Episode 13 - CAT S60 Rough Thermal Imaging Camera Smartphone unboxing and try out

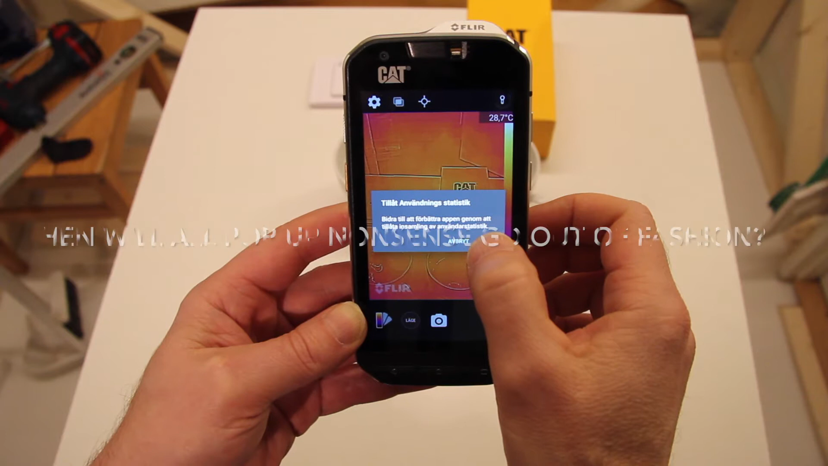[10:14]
Okay So on the table here
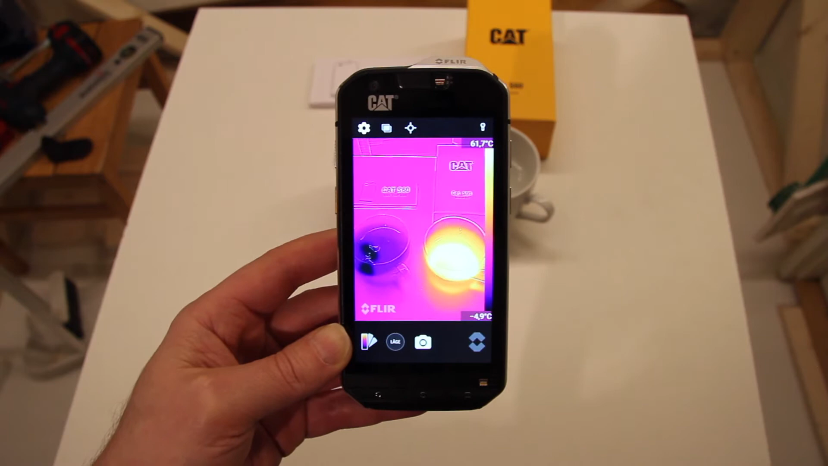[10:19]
On screen: scale top 61.7°C, scale bottom -4.9°C
I remove the camera I have two cups And of
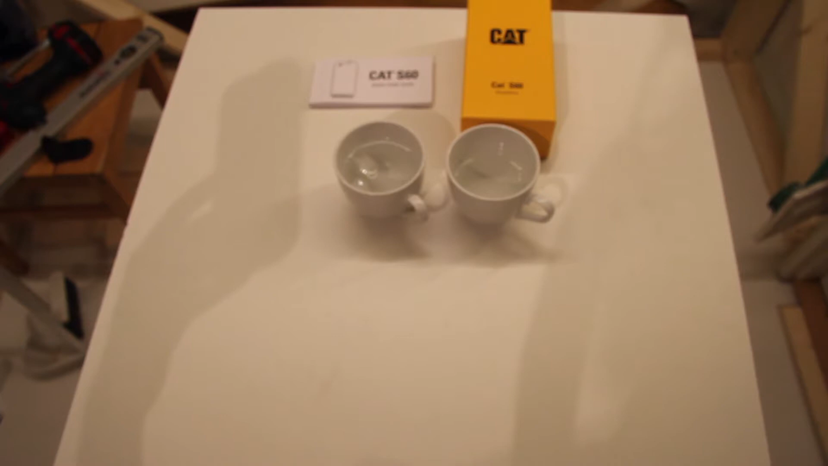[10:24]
course I fill them with hot and cold liquid
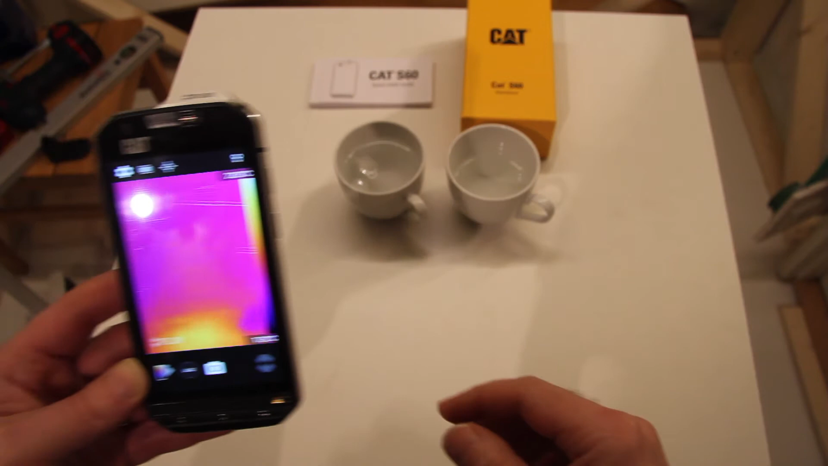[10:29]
And if I film them We can see here That It's actually
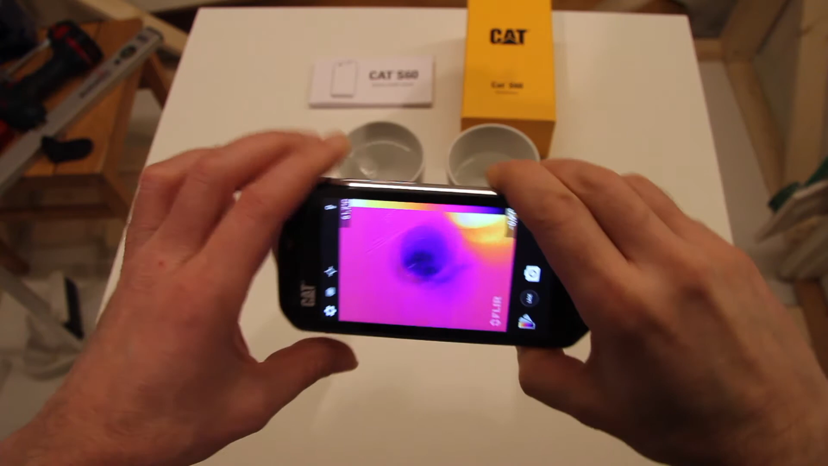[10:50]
Showing Showing that quite well Isn't that disturbing All the apps trying to
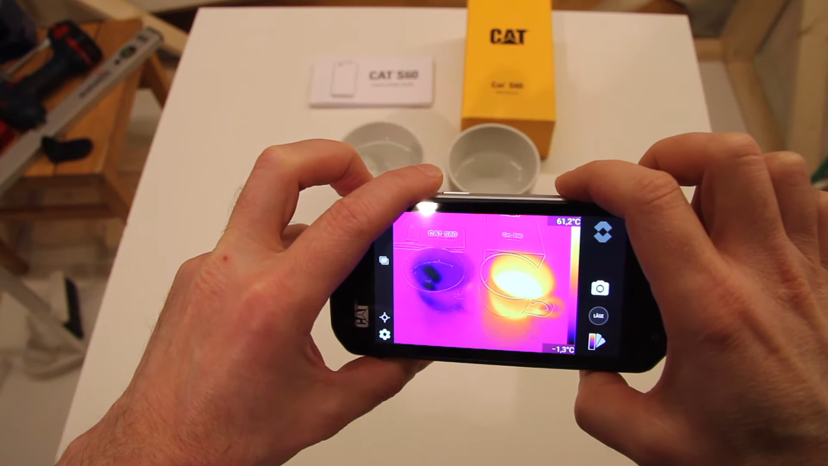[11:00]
On screen: scale top 61.2°C, scale bottom -1.3°C
Ask you questions When you actually want to perform some operation But That's quite nice And let's see what we have here
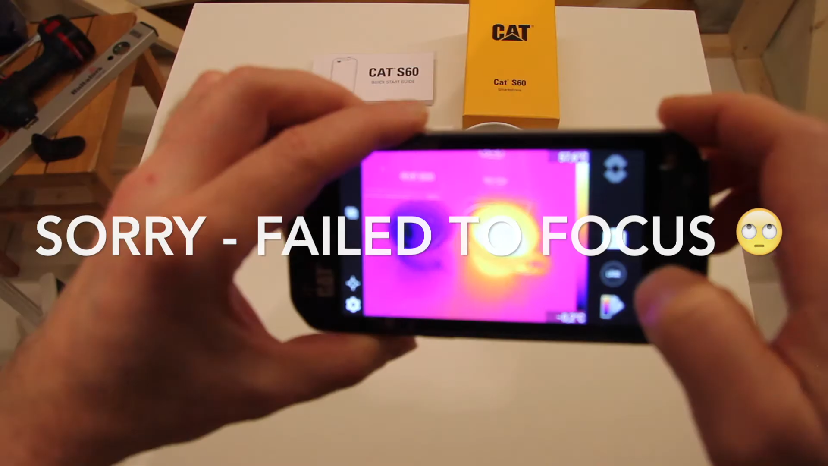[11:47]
Okay I'm guessing this is the Hottest point And this is the coldest point So I actually have a
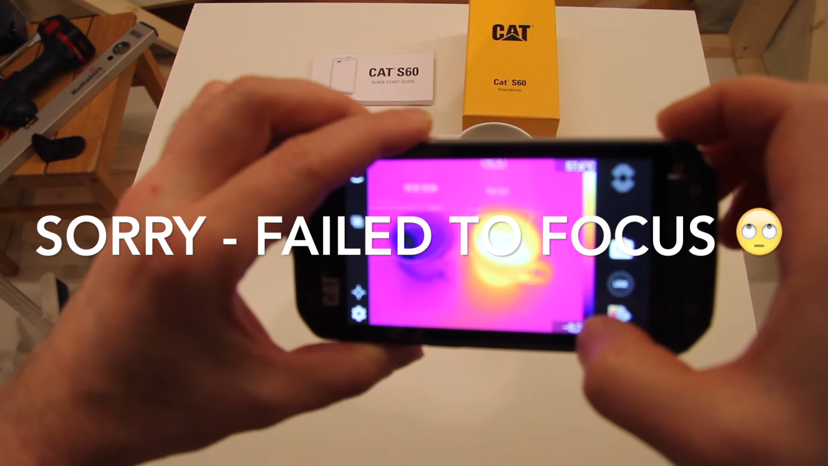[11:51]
Rock of ice In one cup So
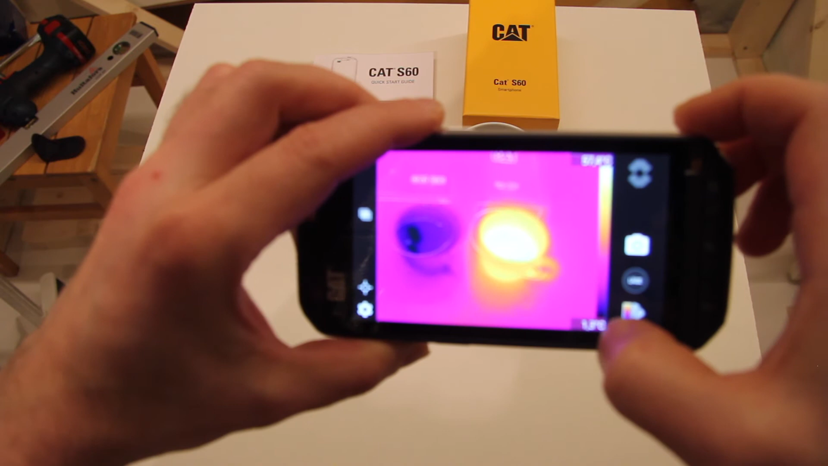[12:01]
The minus degree there could be Correct So I have different coloring schemes here
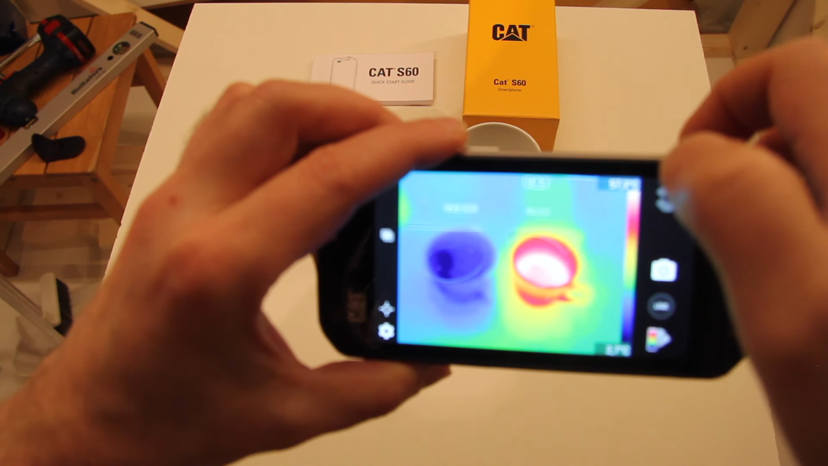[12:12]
Oh This is nice Yeah Seems to be working quite well Of course I must try my own hand